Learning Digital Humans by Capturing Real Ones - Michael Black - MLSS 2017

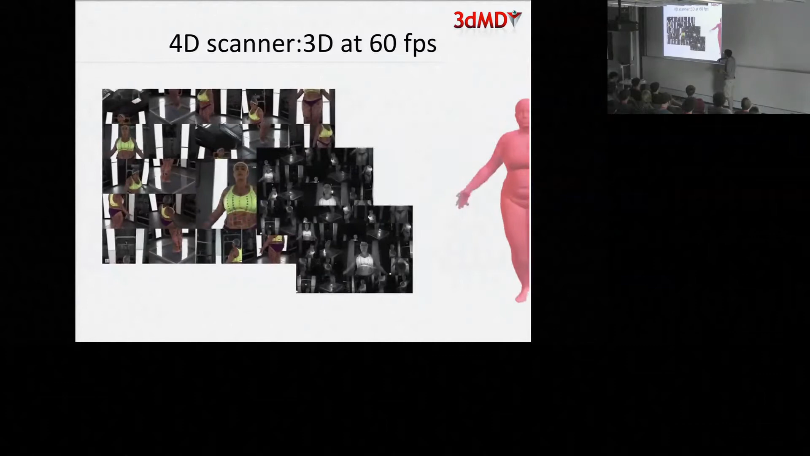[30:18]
uh the stereo has a speckle projection to make it easier to solve the stereo problem
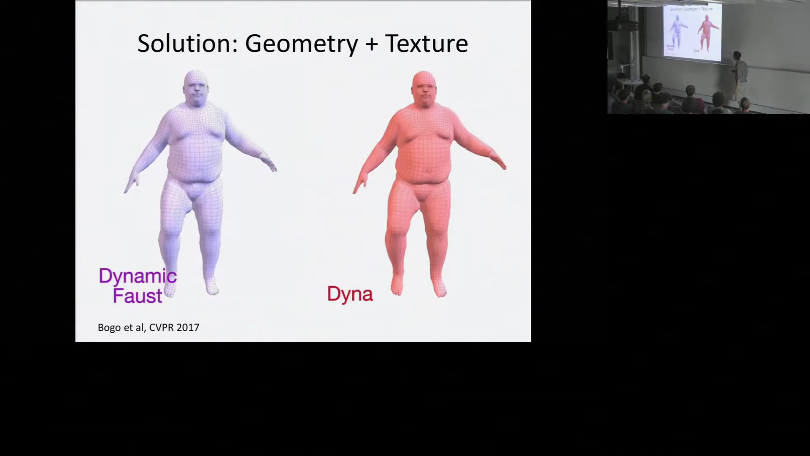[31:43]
is on the the right here alignment without texture on the left alignment with texture and look pretty similar but if i show them to you side by